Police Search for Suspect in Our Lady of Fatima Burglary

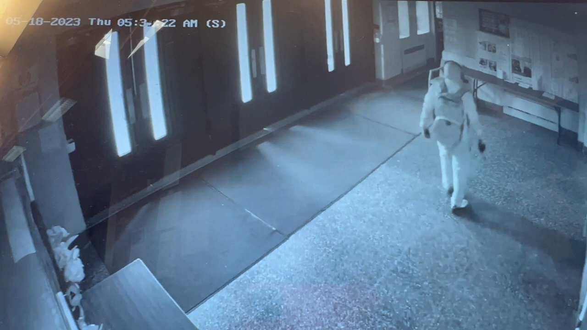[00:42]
this man came with a bag of tools and broke into the small gift shop inside the foyer of Our Lady of Fatima.